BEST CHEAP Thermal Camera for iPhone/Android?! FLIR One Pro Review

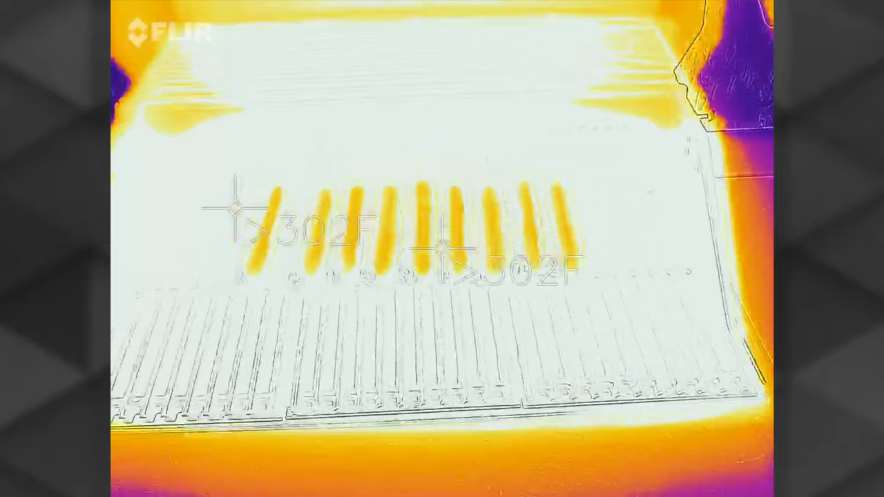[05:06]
One thermal camera and the other is a standard visual camera.
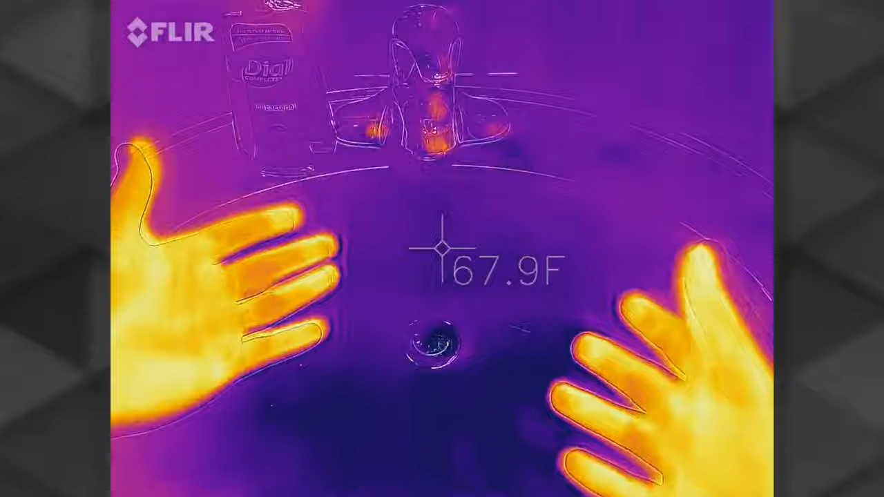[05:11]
On screen: spot 67.9°F
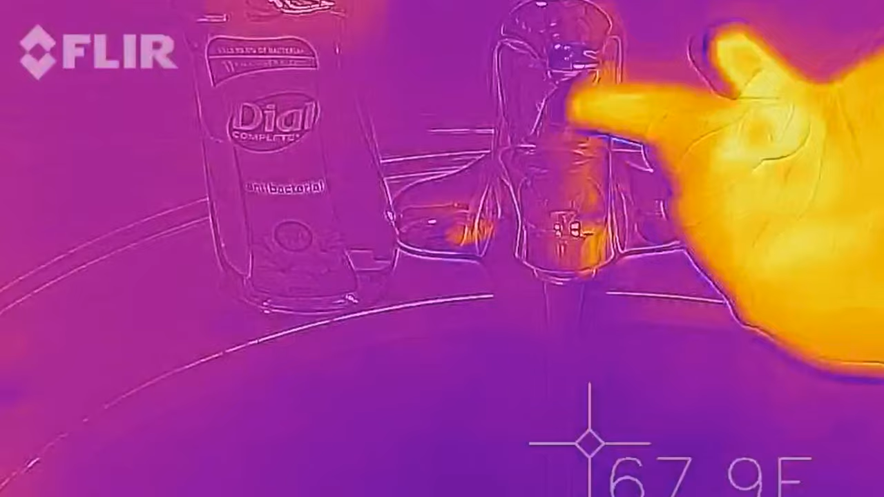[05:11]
This allows us to see both the details like text and image outlines plus the thermal image layered on top.
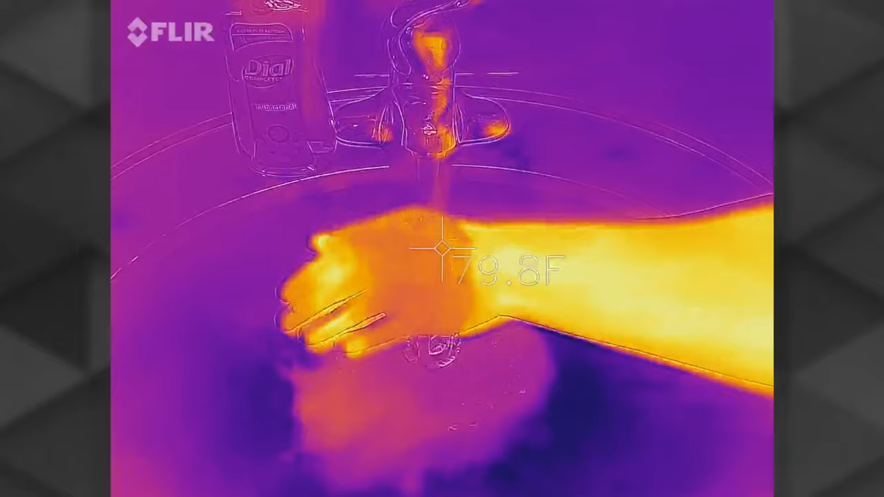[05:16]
So can we see through walls and objects?
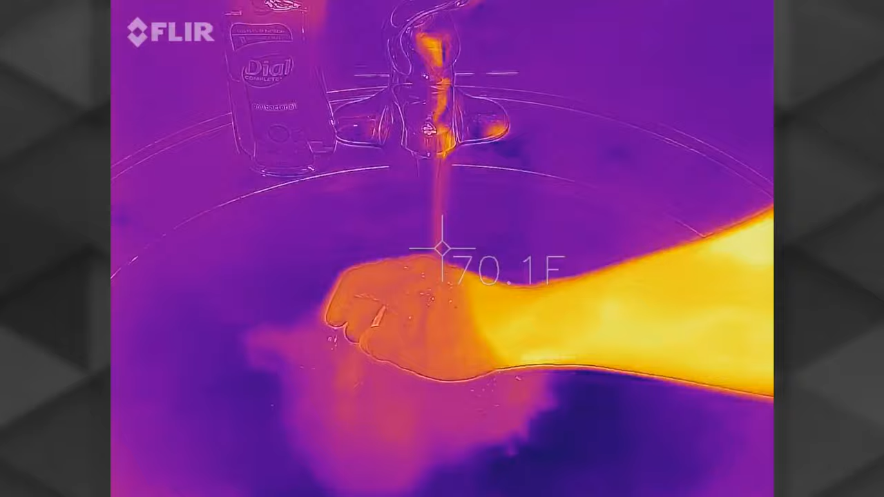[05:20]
On screen: spot 70.1°F
Well as they say this camera will show you the temperature differences in the surface of the objects. So generally no we can't really see through objects.
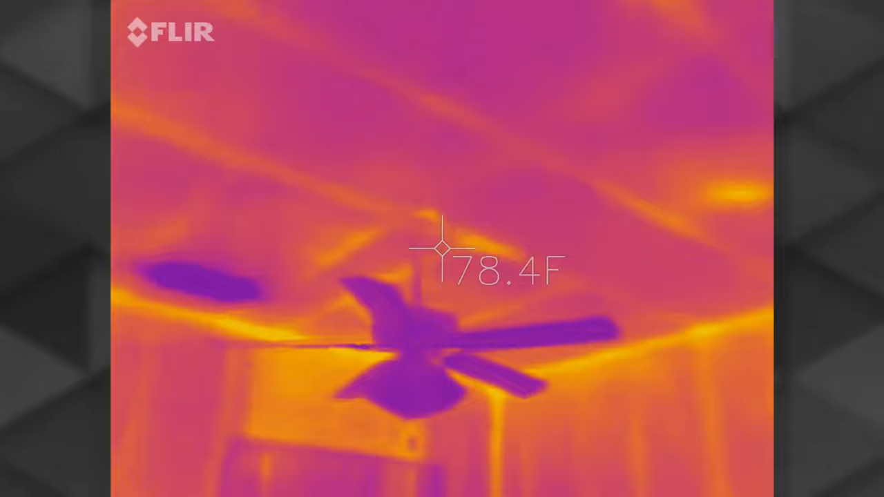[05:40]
On screen: spot 78.4°F
However when I look at an exterior facing wall on a hot summer day my studs and ceiling trusses have a much greater difference in temperature than my insulated cavities.
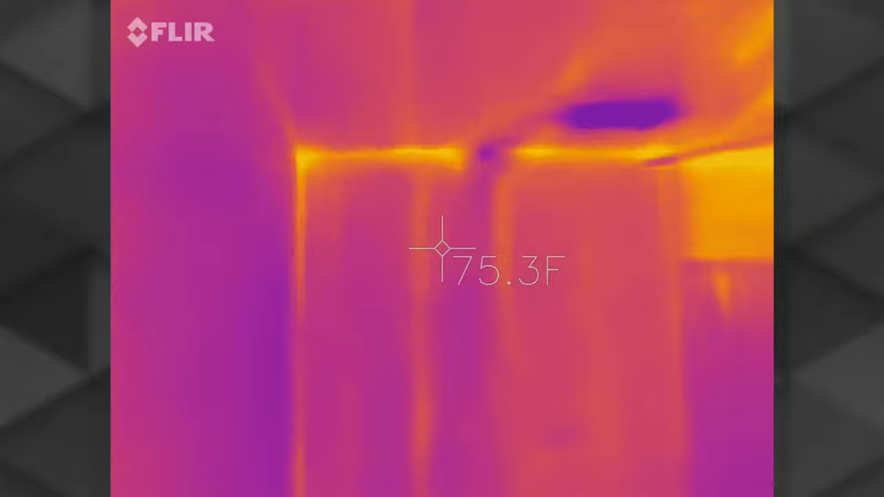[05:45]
On screen: spot 75.3°F
Thus we're able to see more clearly of those quote unquote invisible objects through the wall.
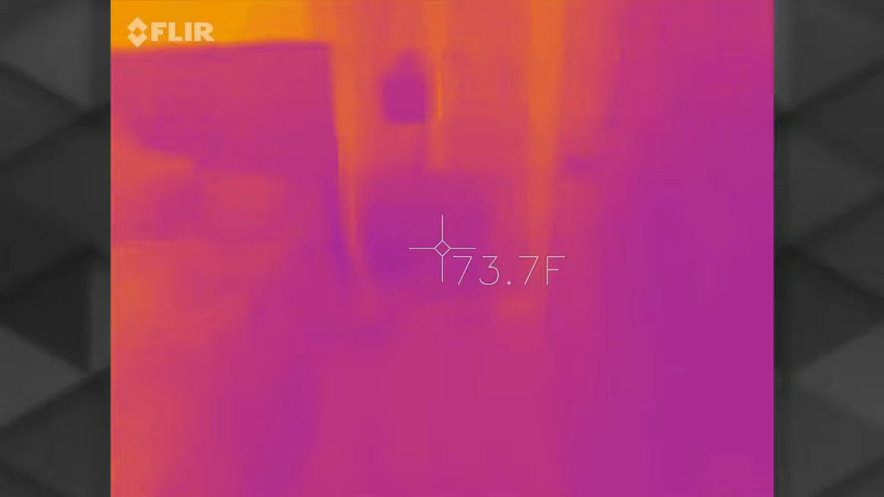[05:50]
On screen: spot 73.7°F
My buddy Kelly suggested that I test and see if I can view my breath or coughing through a mask which was a cool idea.
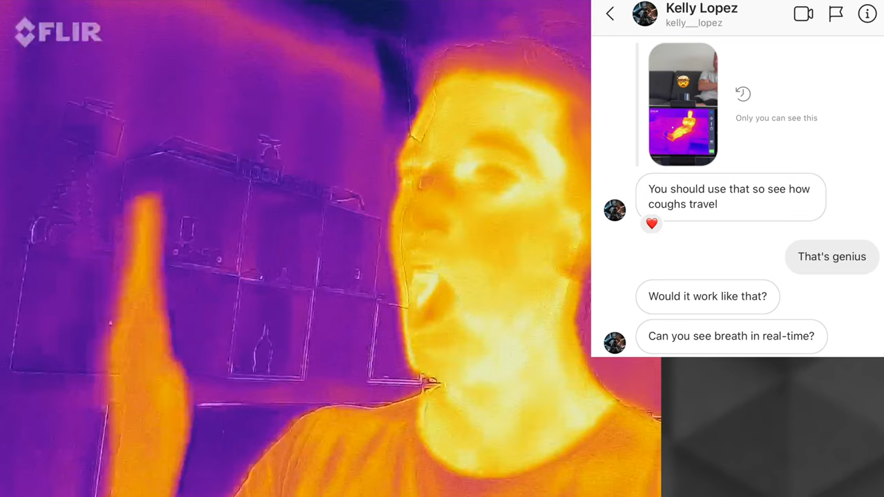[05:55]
However this camera could not see it.
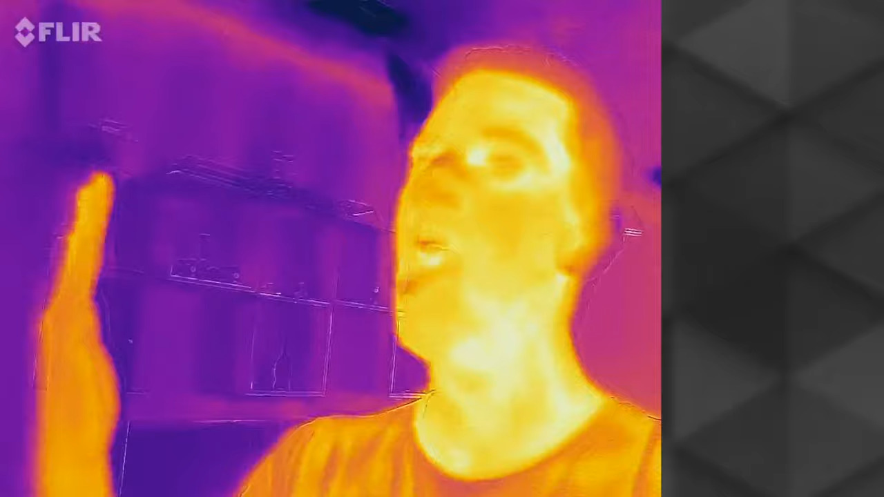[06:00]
However as I dug into it more it looks like FLIR actually offers something called optical gas imaging
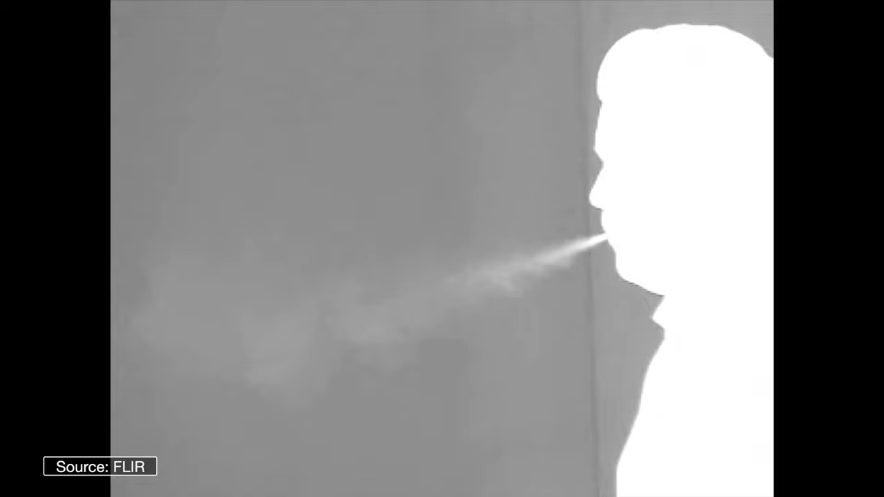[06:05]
which is just pretty nutty awesome and really cool in itself. Regarding the key specs and accuracy of this thermal camera they say can measure from minus 20 to 400 degrees celsius that's minus 4 to 752 degrees fahrenheit.
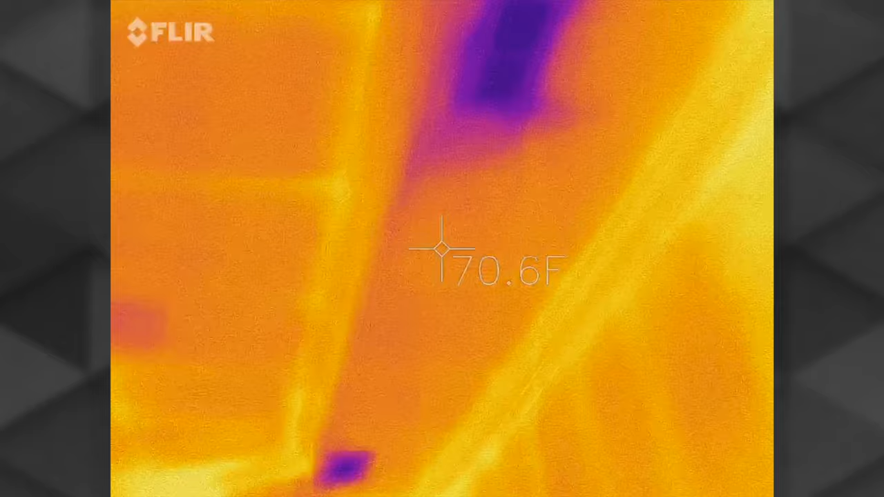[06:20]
On screen: spot 70.6°F
The accuracy is typically within plus or minus three degrees celsius
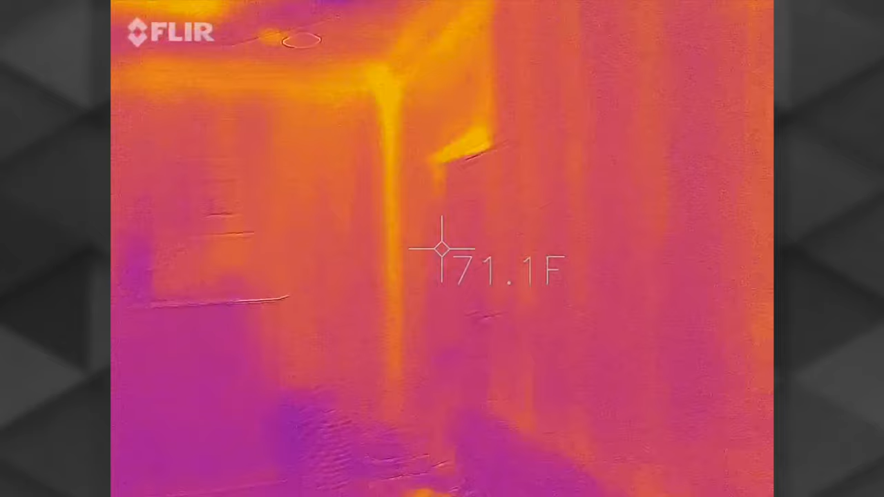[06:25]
On screen: spot 71.1°F
or five percent difference in ambient and scene temperatures.
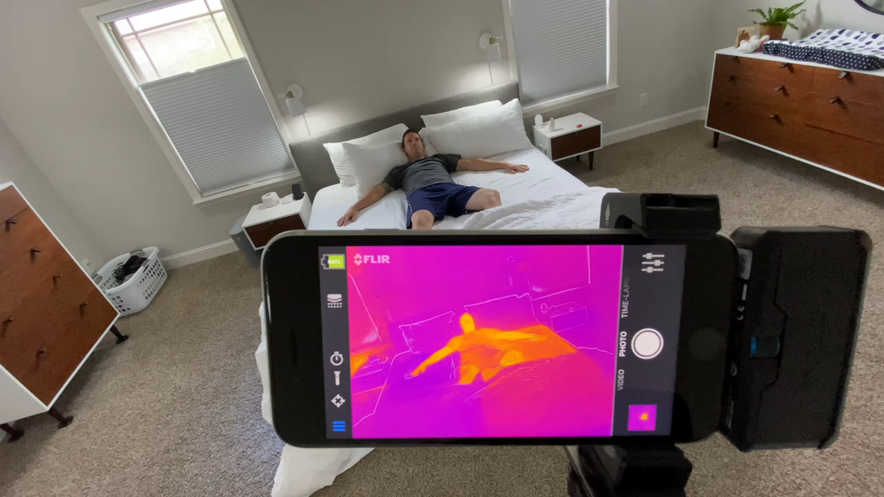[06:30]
Video files are recorded at a resolution of 1440 by 1080 and the thermal resolution is 160 by 120. Okay this one is going to be awesome. I have the smart 8 sleep pod on the bed. I have one cranking cold one turned way up hot.
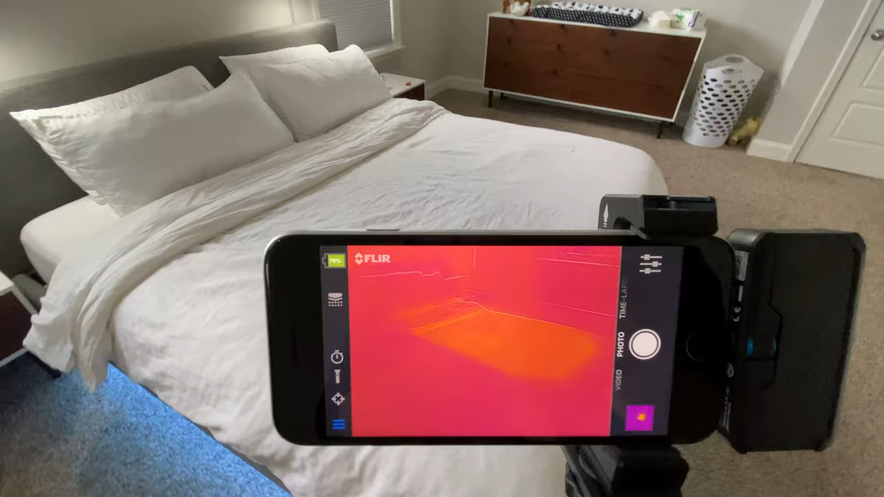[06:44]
You think you can see which one it is with this comforter on. Let's pull this back. Dang look at that. That is so cool.
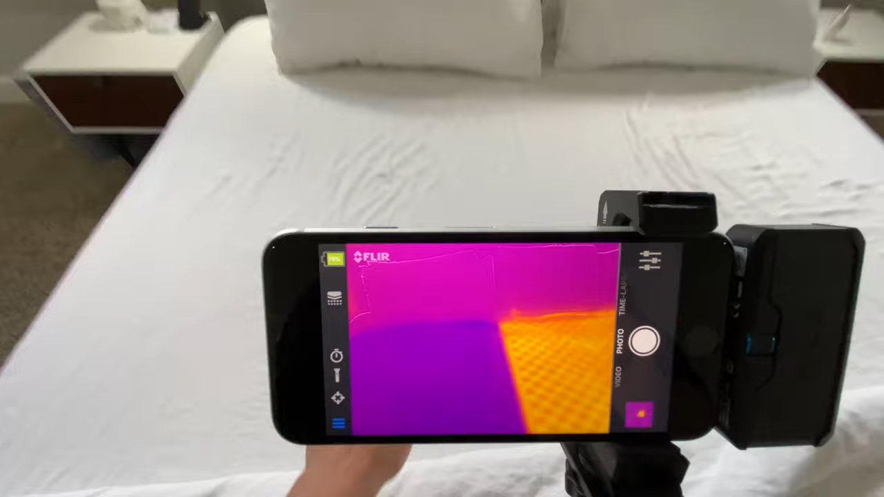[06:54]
You can see how freezing cold this side is. You can literally see the water grid the channels through there and then this is the red hot side.
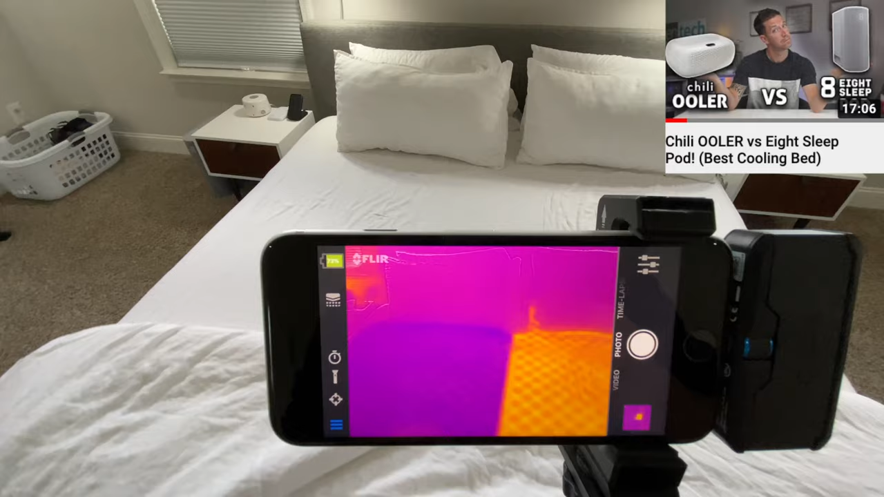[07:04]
Wow very very cool. Again that is the 8 sleep pod. I made a full review on it. Make sure you check it out. But it's actively heating and cooling your bed with some water channels.
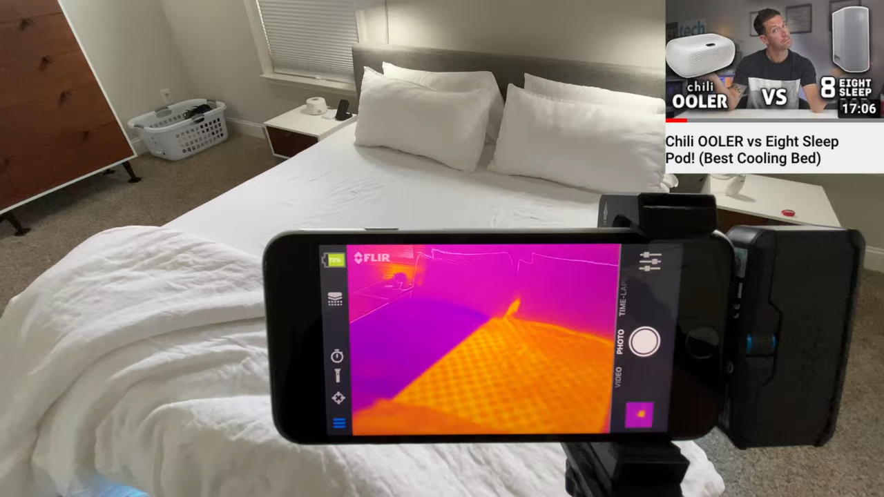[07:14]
So sweet.
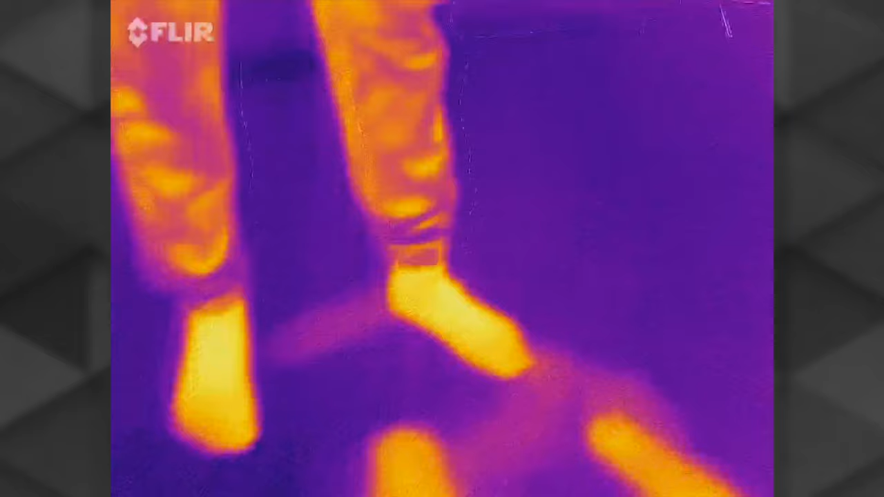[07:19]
The refresh rate of the thermal camera is 8.7 hertz which is why it sometimes looks a little slow or stuttering frame rate.